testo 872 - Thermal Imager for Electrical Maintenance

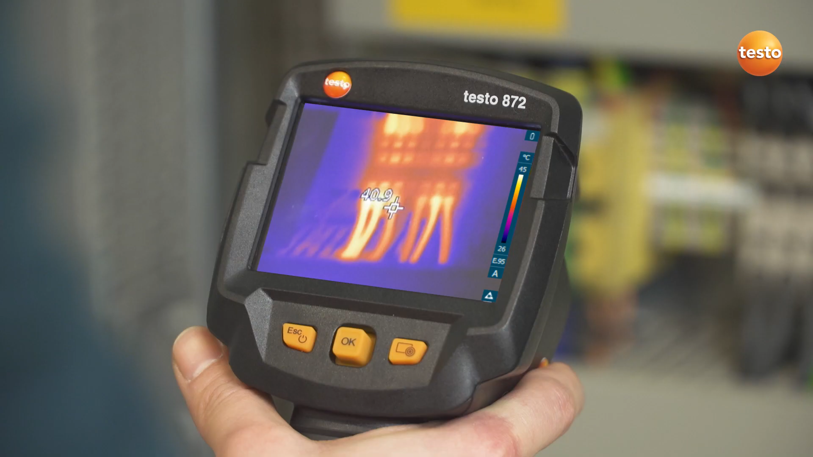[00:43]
They are often very small. That's when the IFOV Warner can be very useful. It visualizes which measurement object can be measured from which distance,
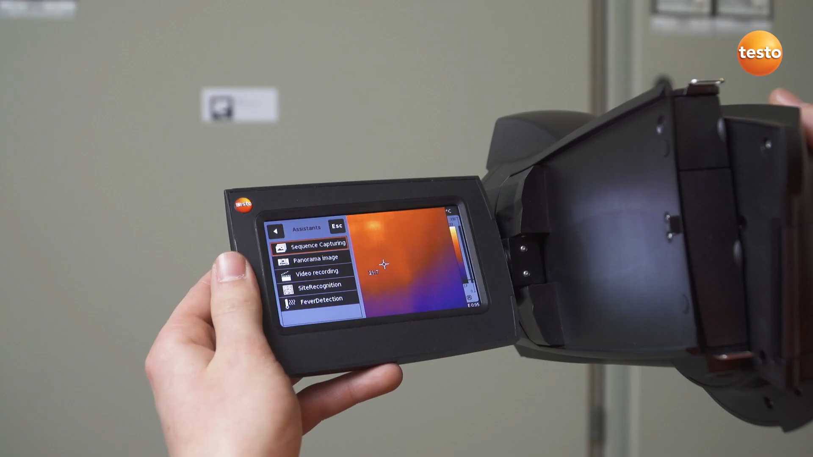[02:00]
The Testo site recognition function was developed for exactly this purpose.
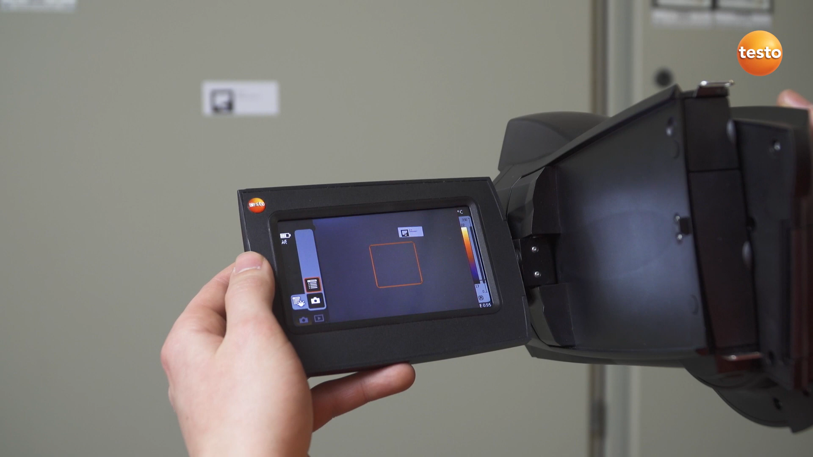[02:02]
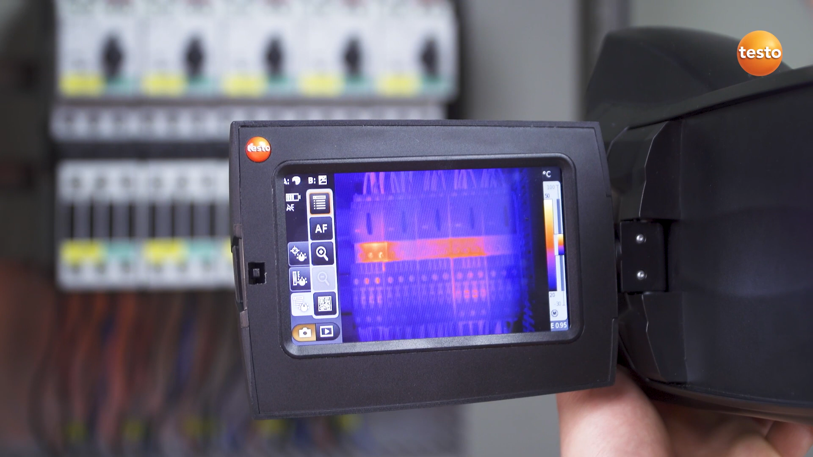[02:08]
The technology ensures fully automatic measuring location recognition, along with storage and management of thermal images resulting from inspections.